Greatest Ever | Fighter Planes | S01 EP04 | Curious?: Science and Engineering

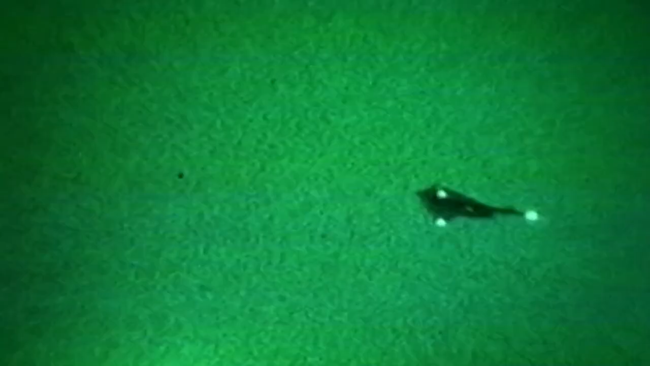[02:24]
It swoops in, rains death upon its prey before they know that they are there,
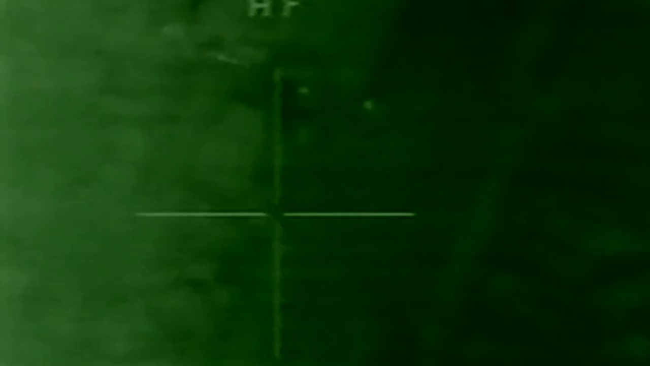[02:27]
and hopefully is able to get out before the bad guys know what hit them.